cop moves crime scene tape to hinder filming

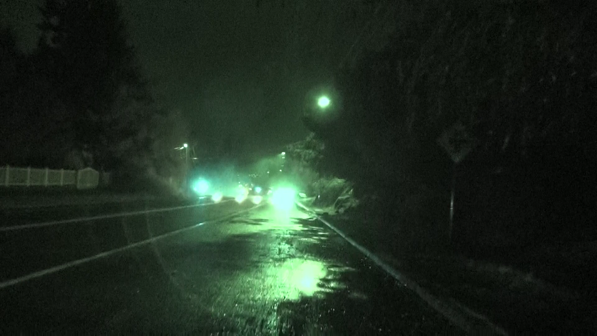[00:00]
Someone's sure in a hurry to get to where they can't get to. We're at 148 in Fremont,
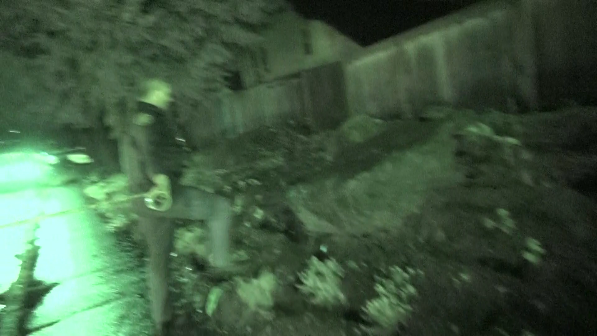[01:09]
and the bolt casings are way down there.